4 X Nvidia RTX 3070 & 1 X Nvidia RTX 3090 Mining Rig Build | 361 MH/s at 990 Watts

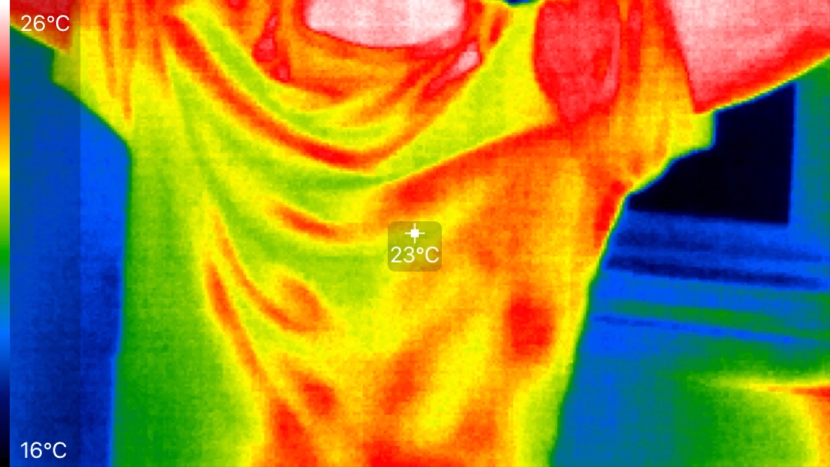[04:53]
On screen: spot 23°C, scale top 26°C, scale bottom 16°C
And yeah, you can see there, we did get a chance to try out a sophisticated thermal imaging camera.
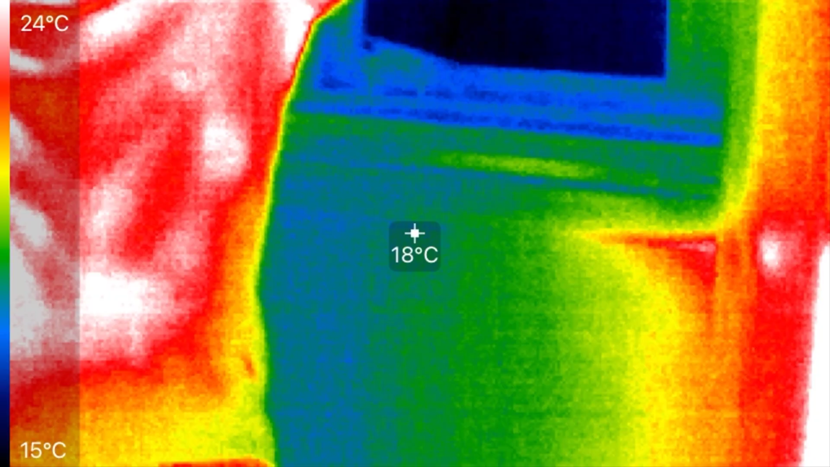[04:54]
On screen: spot 18°C, scale top 24°C, scale bottom 15°C
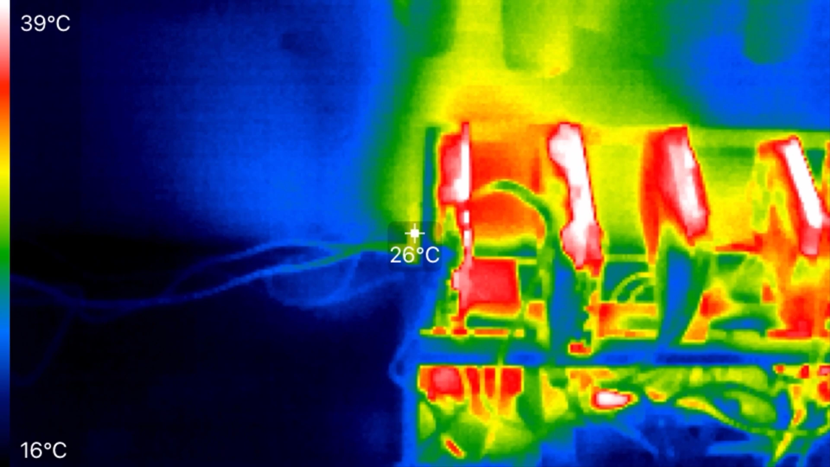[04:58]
On screen: spot 26°C, scale top 39°C, scale bottom 16°C
It is apparent that most of the heat is being produced on the top left of the rig. That's where the RTX 3090 is located.
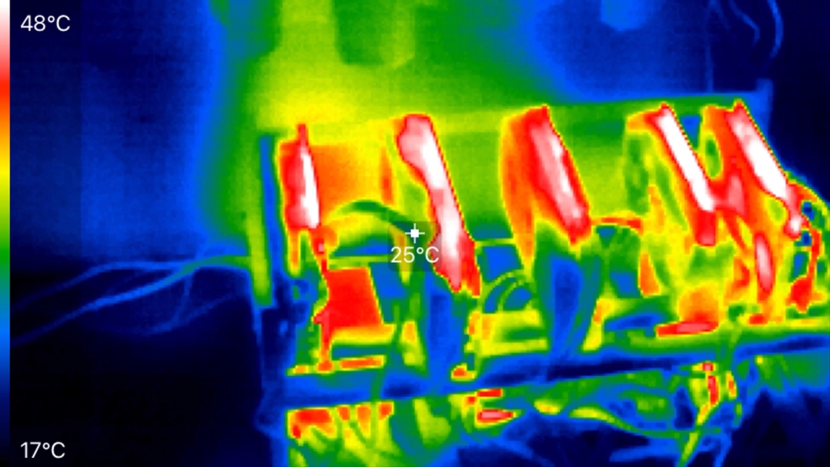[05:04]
On screen: spot 25°C, scale top 48°C, scale bottom 17°C
And with the other cards, they are showing an output of well over 40 degrees Celsius.